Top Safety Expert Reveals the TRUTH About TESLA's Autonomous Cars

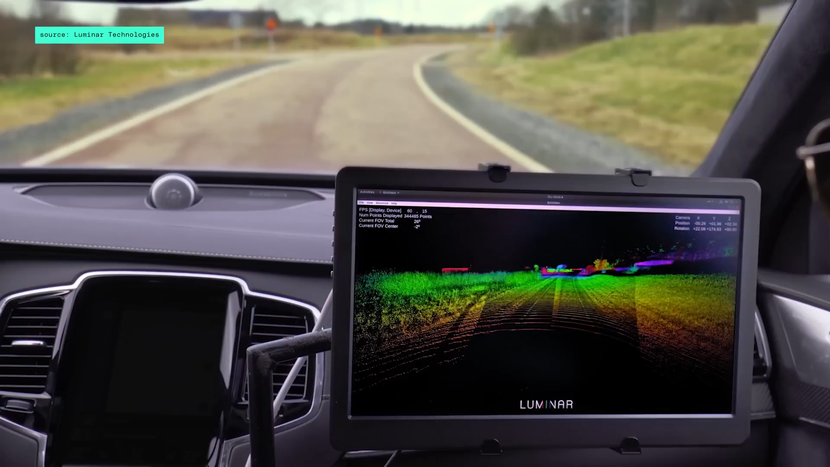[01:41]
which are like laser sensors, Tesla sticks mostly with cameras.